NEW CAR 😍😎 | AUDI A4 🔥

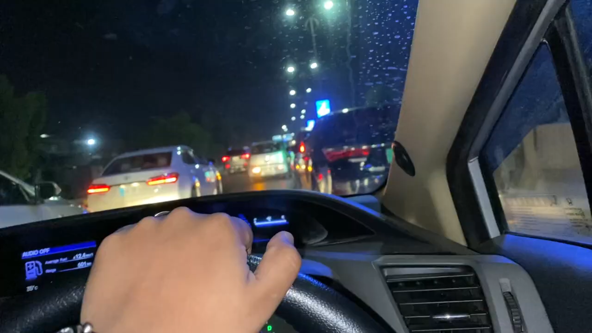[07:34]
लो भैया, हमने कल भी एक्सीडेंट देखे थे, आज भी हमने एक और एक्सीडेंट देख लिया।
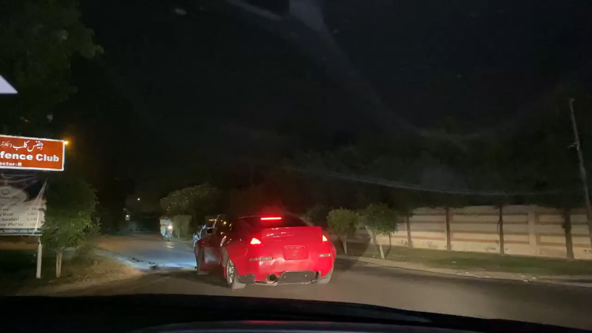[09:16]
क्या बात है यार, 350 वाइड बॉडी ऊपर से, वेरी नाइस।